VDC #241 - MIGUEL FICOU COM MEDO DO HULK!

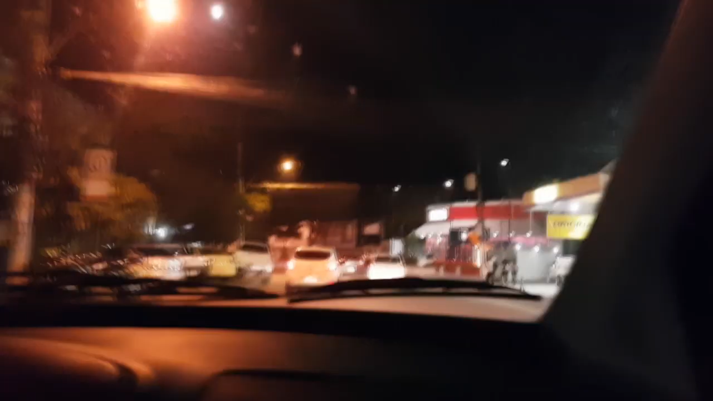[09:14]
Estamos procurando lugar pra parar o carro. Já demos uma volta aqui.
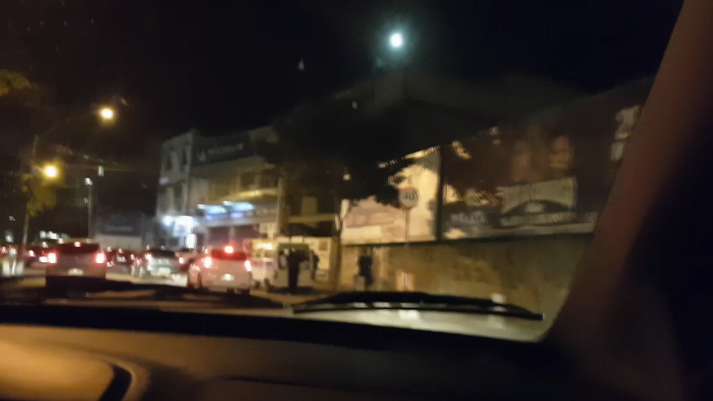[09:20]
Você tá maluco? Tá ruim de parar o carro. Aí, vê onde tá essa mulher aí. Tá difícil. Ah, aí, ó.
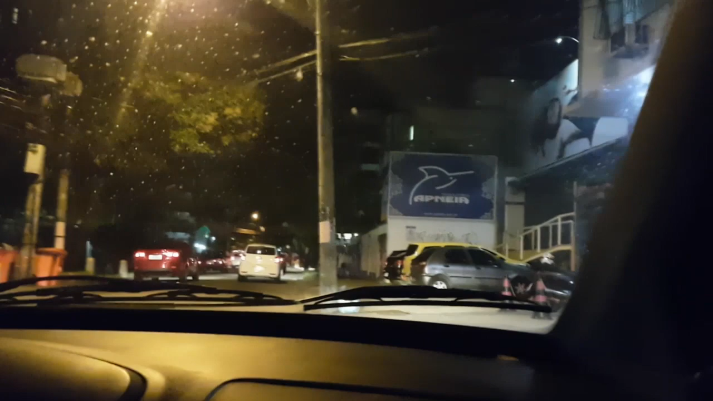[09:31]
Não. Não pode parar aqui, ó. Para aqui do lado do.